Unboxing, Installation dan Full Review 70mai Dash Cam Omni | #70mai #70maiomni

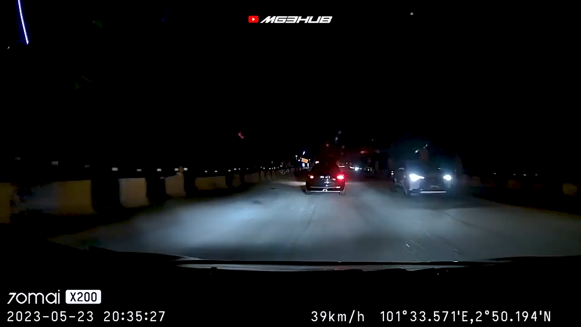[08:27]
kalau korang tengok kat sini pun untuk waktu malam memang Zik cakap agak cerah dan juga memang cantik lah dia punya clear view dia sebabnya dia pakai camera